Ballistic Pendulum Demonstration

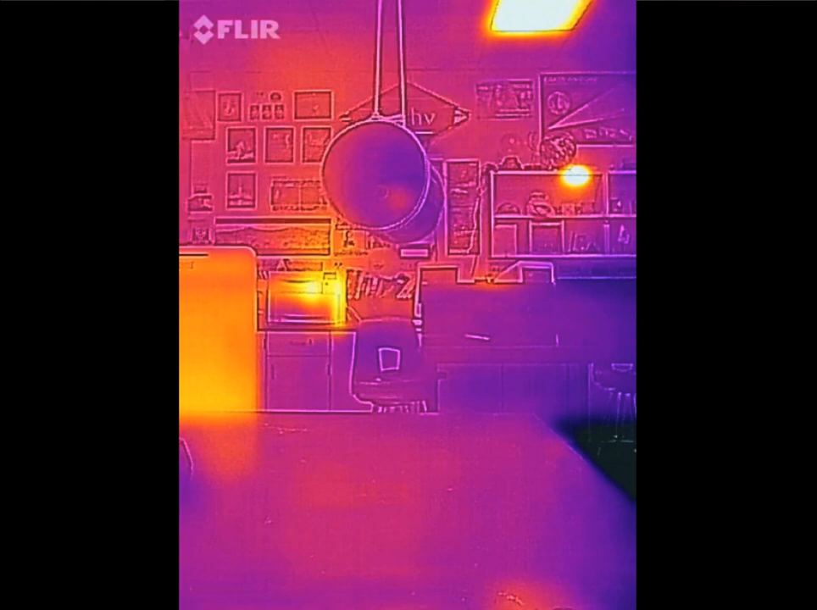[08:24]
You can see the bullet hit, started to swing, and we got that bright orange spot that starts to dissipate. You can see other bright things in the room are also warm. That's my Wi-Fi router, and that was my hand.